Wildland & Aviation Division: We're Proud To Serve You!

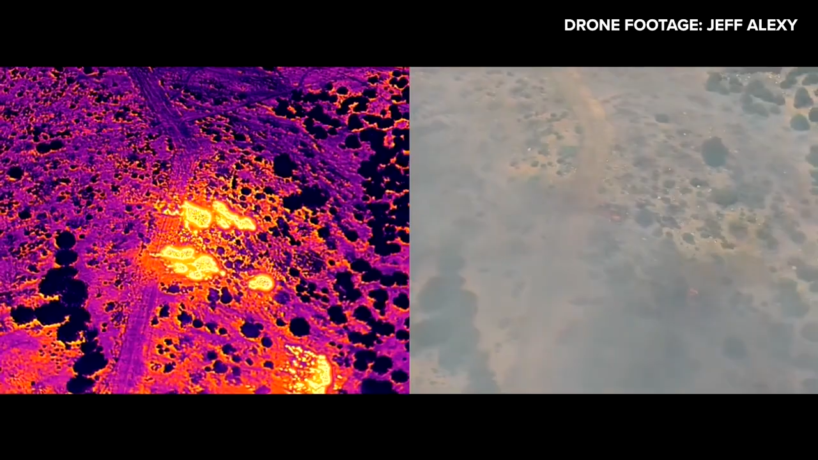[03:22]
And with the advent of infrared cameras, we'll be able to essentially see through the smoke providing real time intelligence or imagery that helps develop situational awareness.